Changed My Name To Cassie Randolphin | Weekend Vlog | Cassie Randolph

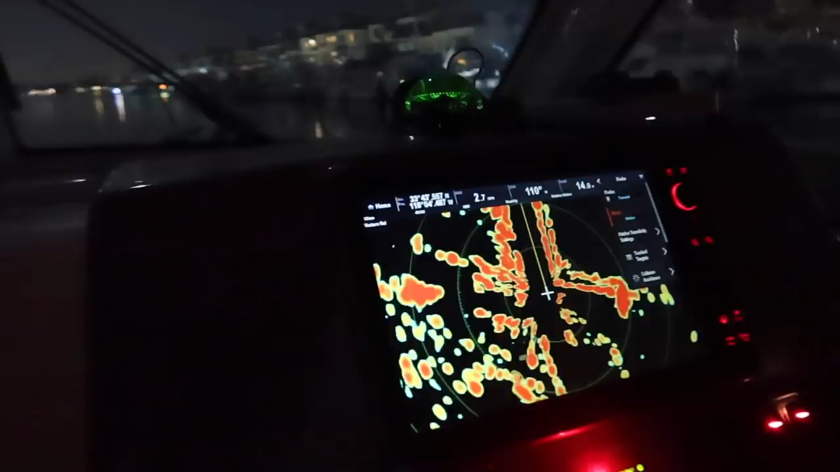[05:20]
but it'll show buoys and everything Let's see where we're at Oh, that's us It's so cute.